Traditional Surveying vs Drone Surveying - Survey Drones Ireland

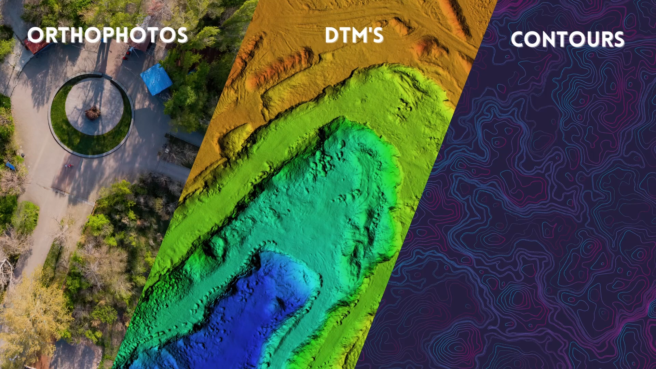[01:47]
contours, high resolution RGBs or thermal inspection imagery and of course the old favourite the 3D point cloud.